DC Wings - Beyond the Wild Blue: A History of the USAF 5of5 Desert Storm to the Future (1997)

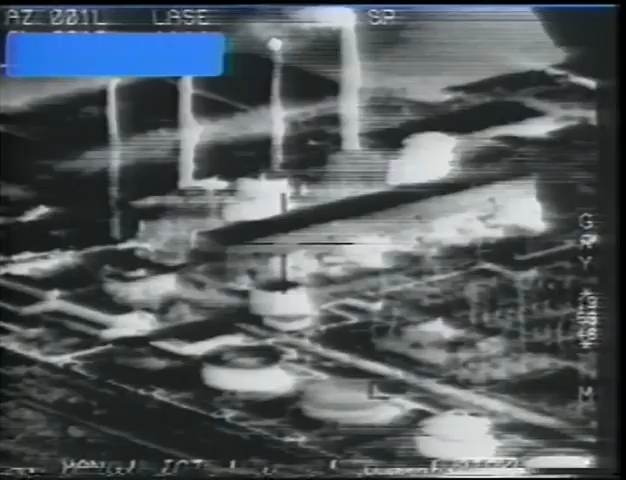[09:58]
At 3 o'clock a.m.,
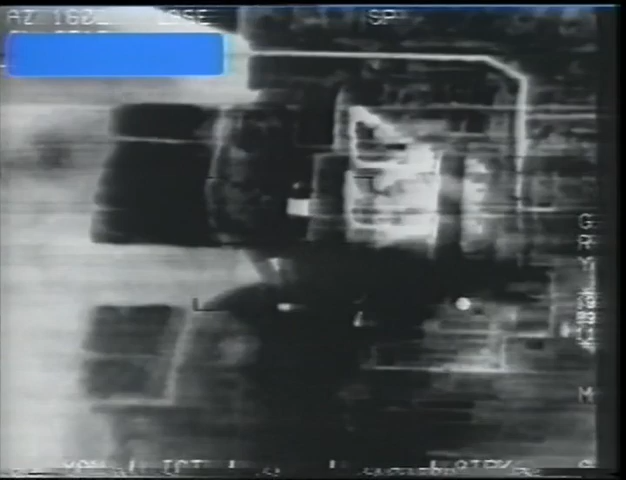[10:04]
an air attack of unprecedented ferocity blasted Iraqi air defenses.
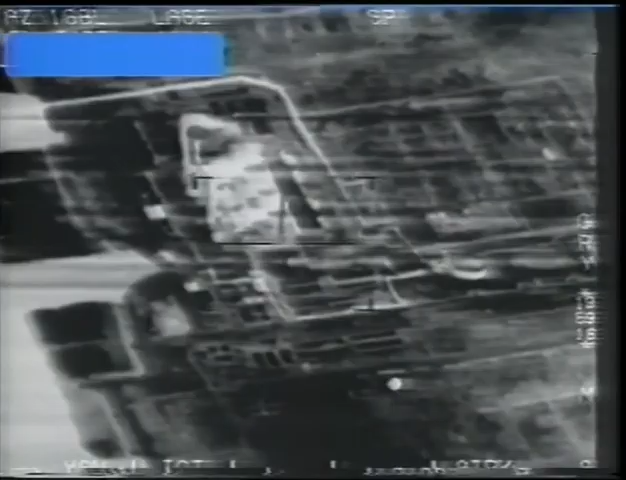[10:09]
Communications, power grids, and command bunkers were hit with devastating force.
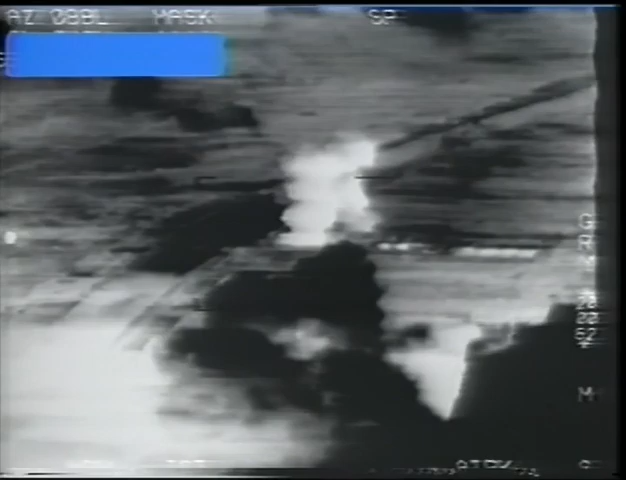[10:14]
Iraqi command and control and radar defense systems were blinded.
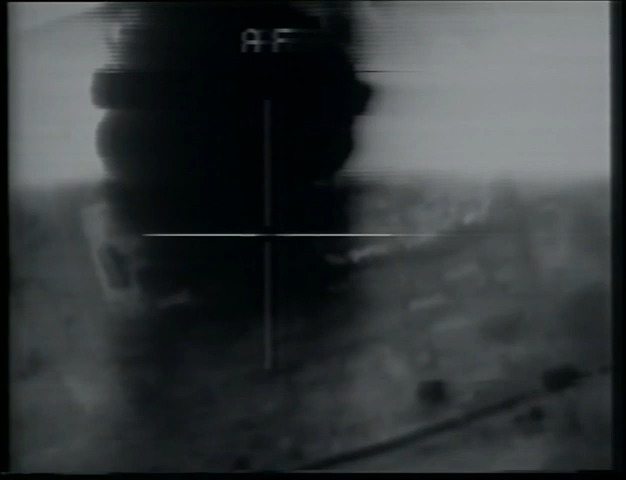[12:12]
The American public was almost as stunned as the Iraqis by the continuous television presentation of flawlessly executed attacks.
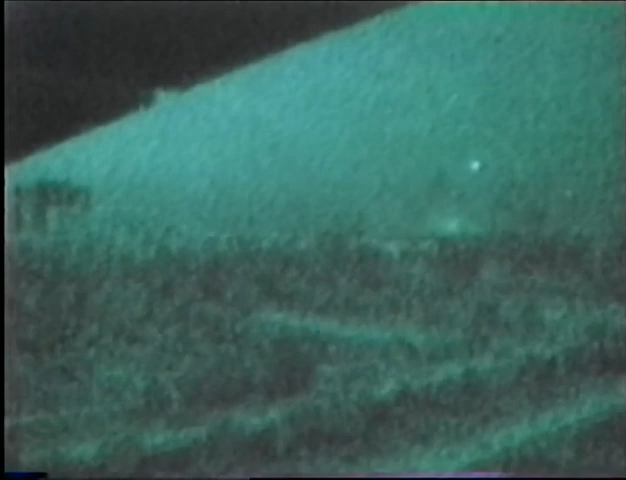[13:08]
In the inferno of anti-aircraft fire over Baghdad,
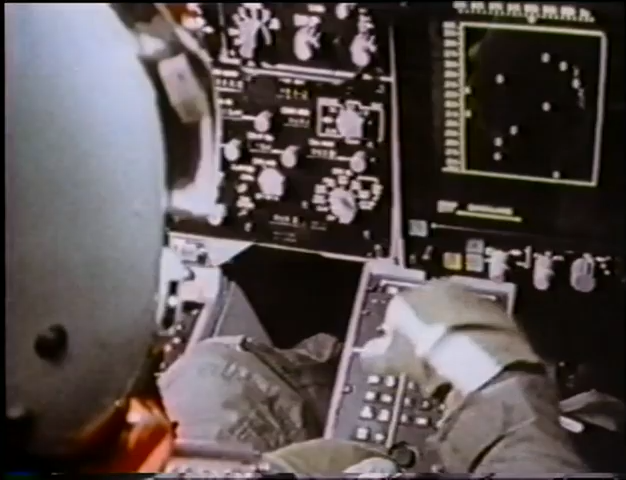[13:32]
Curiously, the first air-to-air victory of the war went to an unarmed USAF EF-111A radar jamming plane.
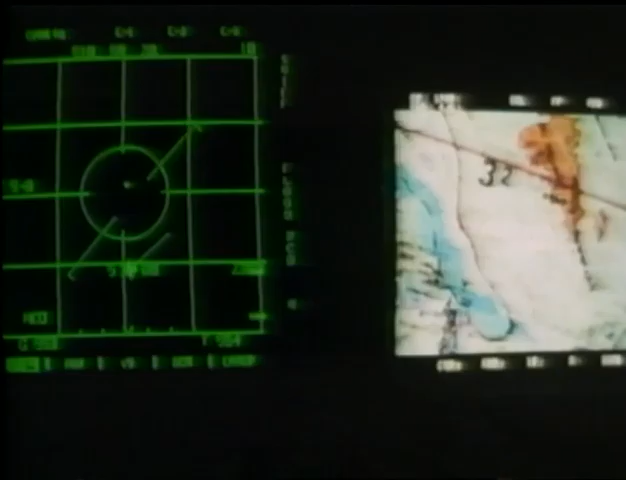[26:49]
Navigation and Targeting Infrared for Night.
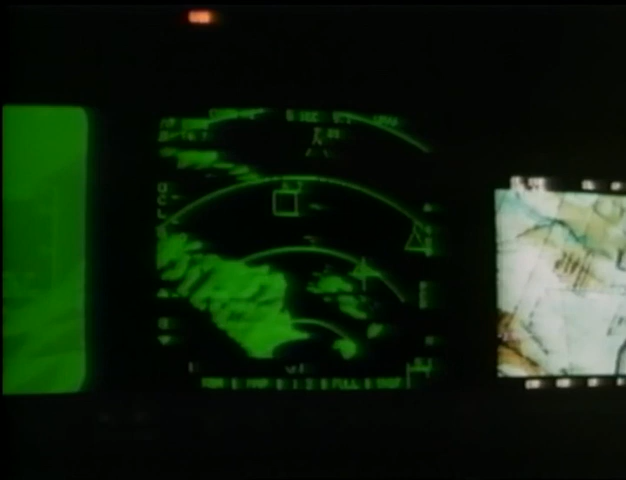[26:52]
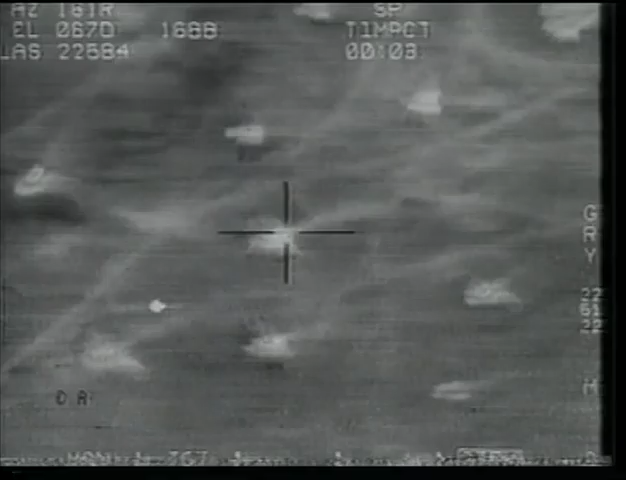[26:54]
In the Gulf, enemy targets were at its mercy. The tanks tried to get off the road. You can see them leaving the road now and driving out into the desert. In fact, some of the tankers tried to run away. You see the people running away. And, of course, we continue to attack.
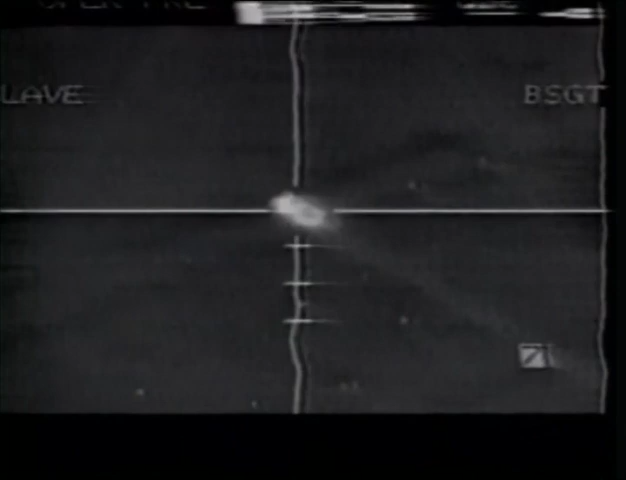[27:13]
This is a moving tank moving into the desert off the road. And we continue to attack it.